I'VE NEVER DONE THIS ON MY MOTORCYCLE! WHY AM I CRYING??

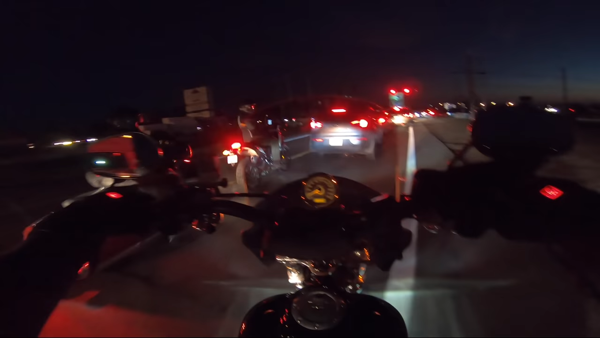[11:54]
Yeah, we weren't lane splitting, we weren't even in the lane, yeah, I didn't see a lane. And that, ladies and gentlemen, is how you avoid crazy, crazy traffic jams, I cannot believe the amount of traffic that that little event has backed up,